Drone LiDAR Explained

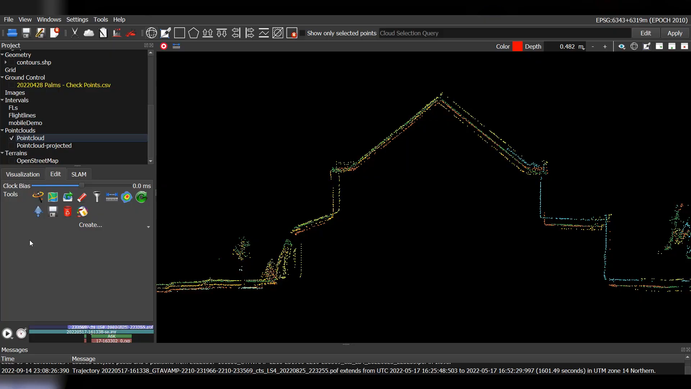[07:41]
For example, when an IMU is mounted next to a LiDAR sensor,
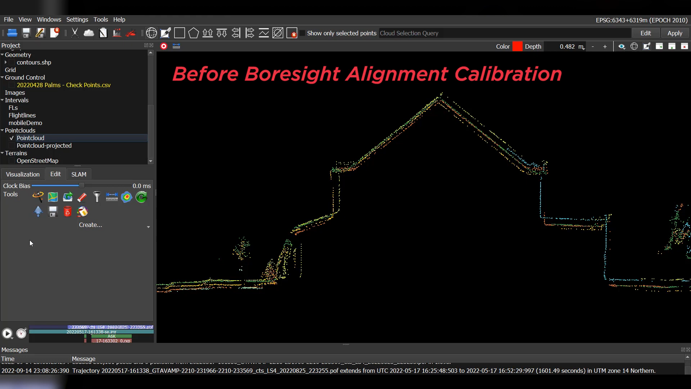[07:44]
chances are that they aren't exactly on the same plane. Perhaps there is a .001-degree roll misalignment from the LiDAR plane to the IMU plane.